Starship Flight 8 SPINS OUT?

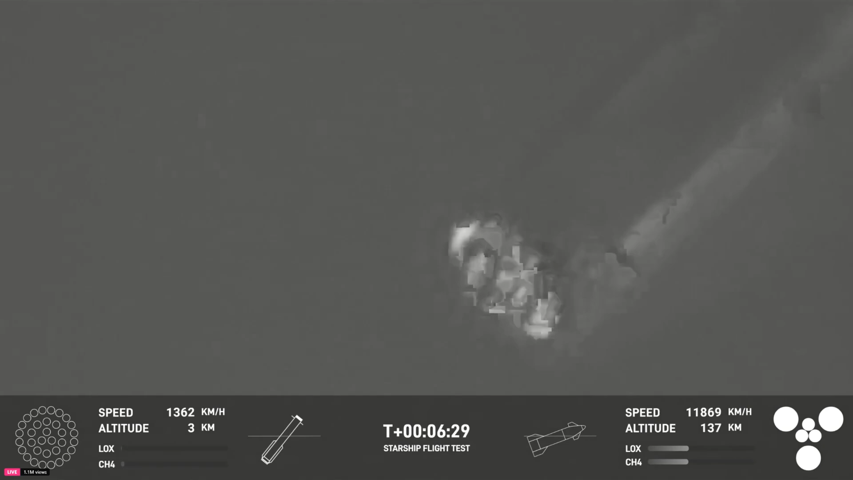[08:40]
Once again, we're going to ignite first the center 13 engines. We should see that coming up here momentarily.